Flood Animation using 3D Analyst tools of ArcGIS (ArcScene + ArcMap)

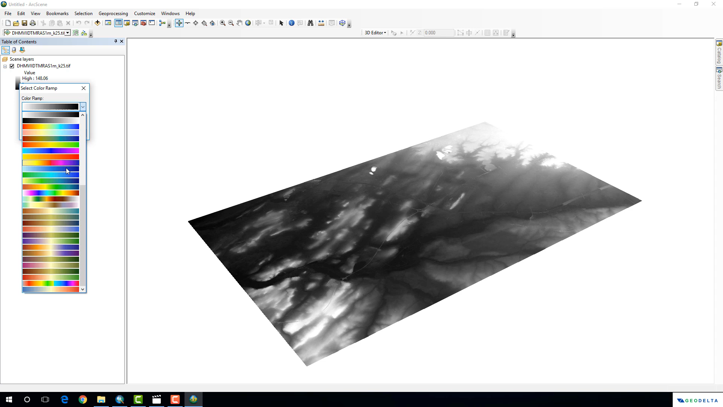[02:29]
something like this and the next step you have to go to the scene layers and go to scene properties
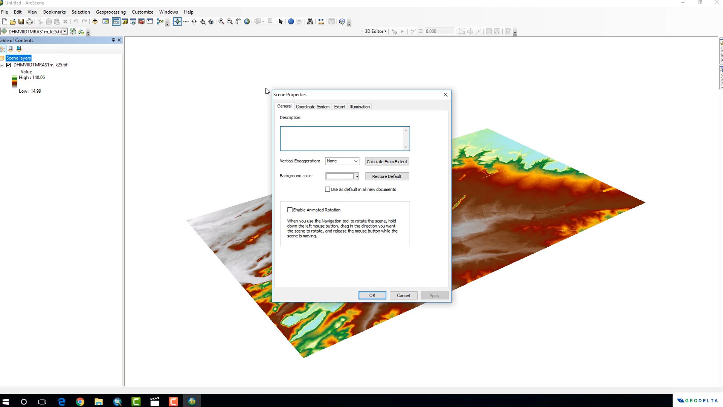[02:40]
and over here now we are going to play around with this vertical exaggeration. So if I select maybe around 5 and click
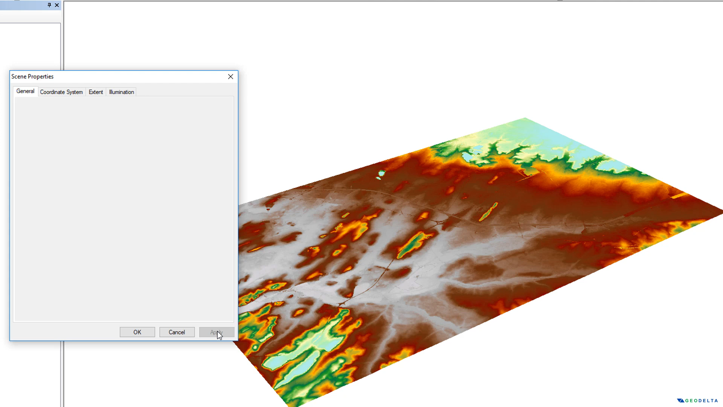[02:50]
apply now you can see that the plane got vertically exaggerated a little bit in terms of Z values but as you can see over here but you can still
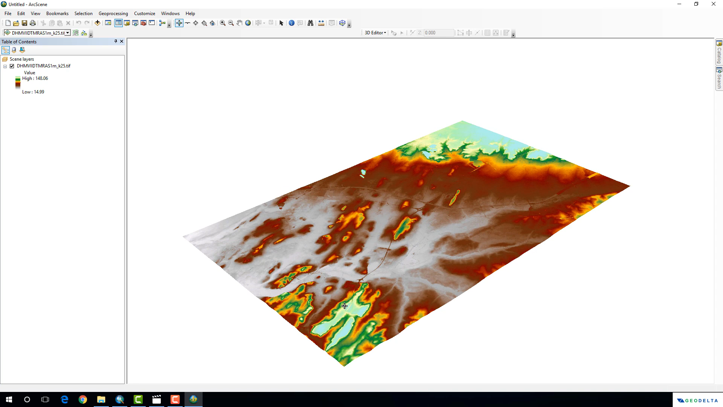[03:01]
see that it was not that significant so I'm just going to go ahead to scene properties again and I'm going to change the vertical exaggeration to be something around let's
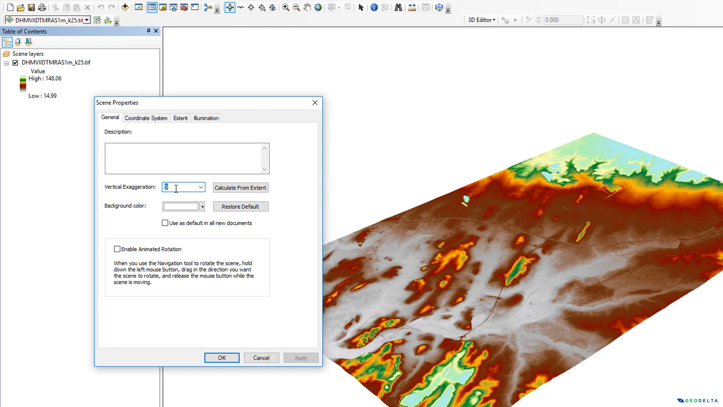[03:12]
say 30 the
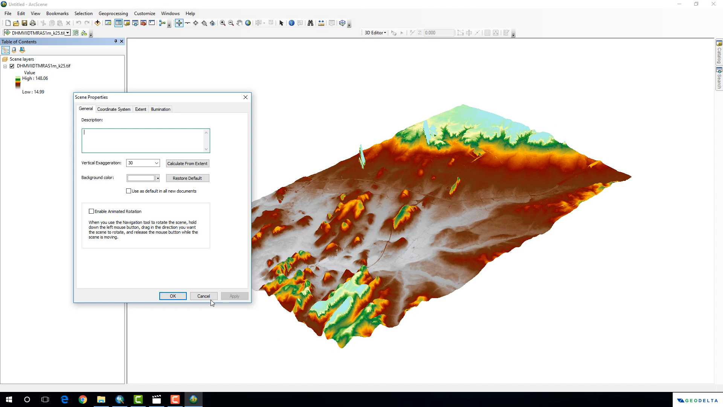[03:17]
local mountain sort of got popped up a little bit I'm just going to maybe increase it a little bit more to be about let's say 50 okay okay now the next step is actually to create another layer which I'm going to call as the water level layer now I'm going to go back to my arc map interface and what I'm going to do is actually I'm going to create another raster so in order to do that
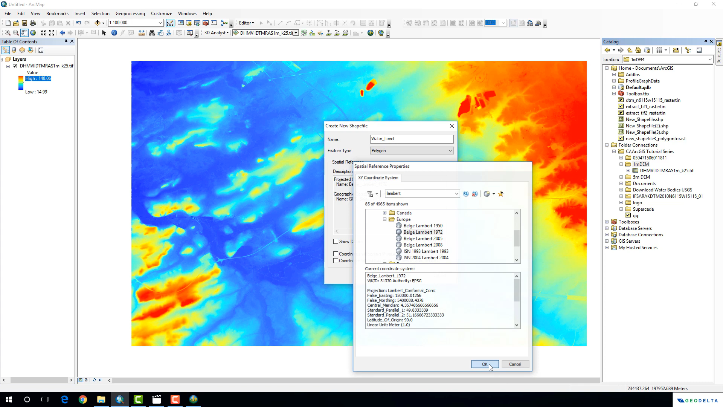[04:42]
because this rust is actually corresponding to some area in Belgium so I'm going to click OK and click OK over here I'm going to go to editor and start editing what I'm going to edit is
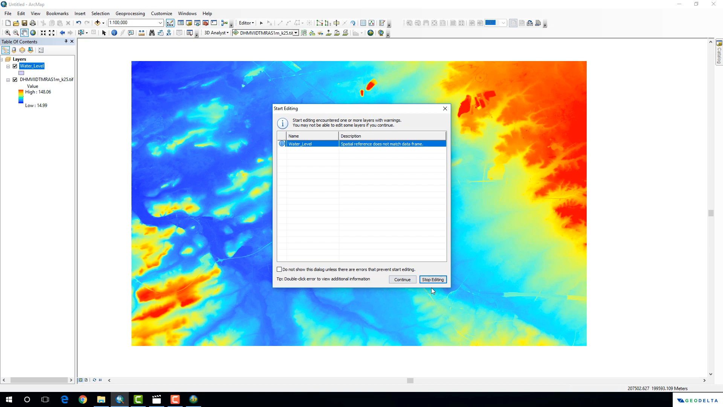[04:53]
my water level polygon all right I'm going to
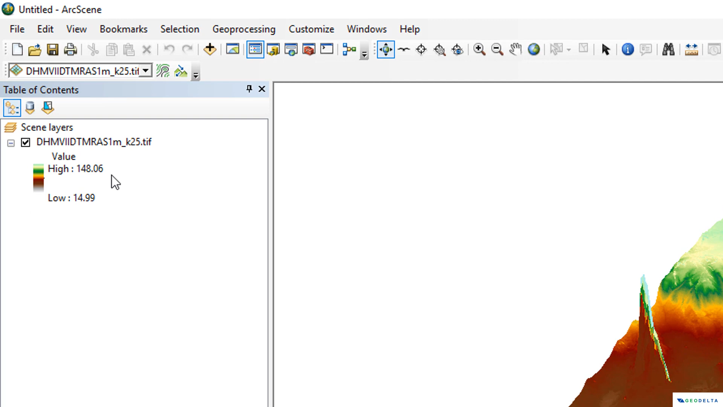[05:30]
here if I look at the legend my lowest point is 14.99 meters above the mean sea level so what I'm actually going to do over here is I'm going to create this plane to be below 14.99 meters let's say around 14.5 meters and through an animation I'm going to actually erase up this water level layer so that it actually looks like it's inundating the whole area that's basically the principle behind this this tutorial
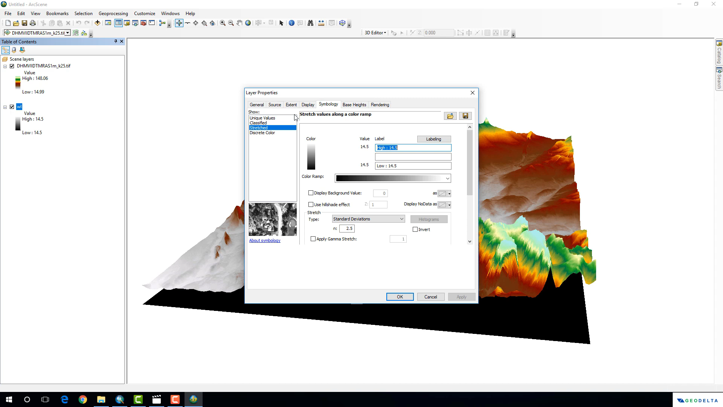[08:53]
14.5 meters above the mean sea level I'm also going to change the appearance of this appearance of this raster by using a unique value probably
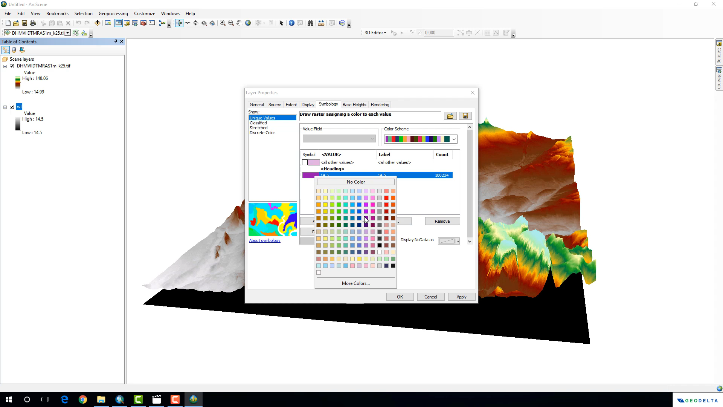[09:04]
I can use a color like this alright now you can see this is actually the layer that I'm going to use as my water level layer now the next step is to right click over here and go to animation and under this animation tab go
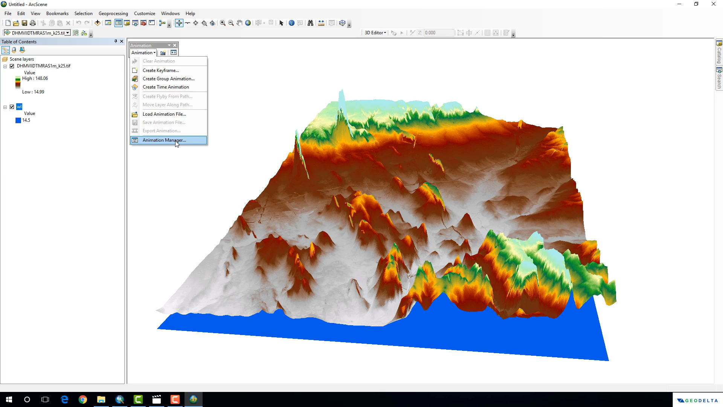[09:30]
to animation manager now from here make sure that you are in the keyframe step and you have selected a layer as the
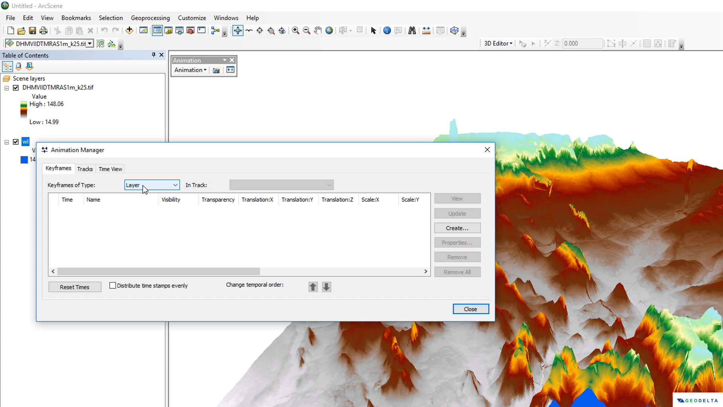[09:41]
key keyframes of type and go to create over here and as the type select layer and as your source object
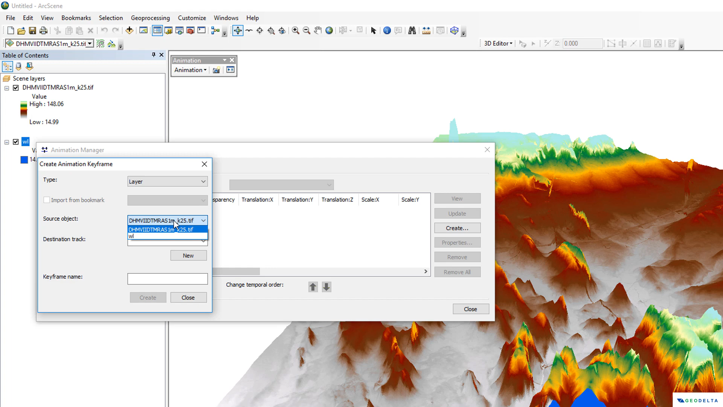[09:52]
select water level and click new over here alright now you're going to create a different key frames I'm going to create about let's say 10 to 12 keyframes so you can create one keyframe by just clicking create over here I can see you
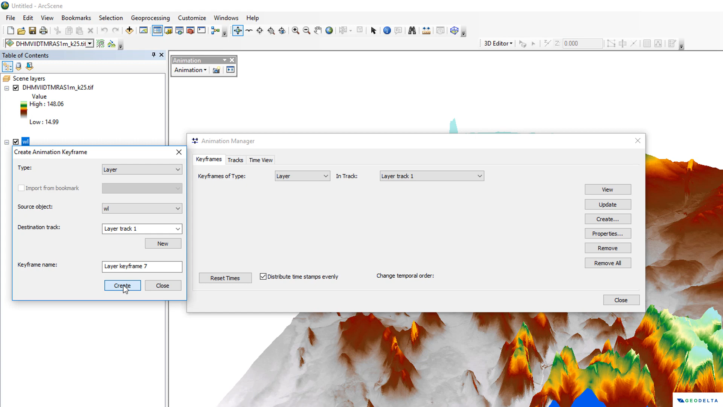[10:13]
can go up to as many keyframes as you would like to have but I'm going to stop at let's say 12 then you can close it
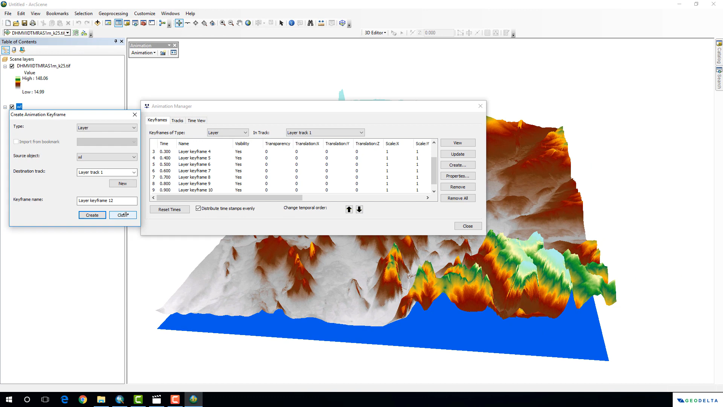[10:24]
over here now the translation z is the place where you can specify how fast actually your water level layer is going to rise up so let's say if I'm if I were to start from 14.5 the second keyframe I would say that I want it to be at around let's say 15 and the next one I might go about two to three increments 17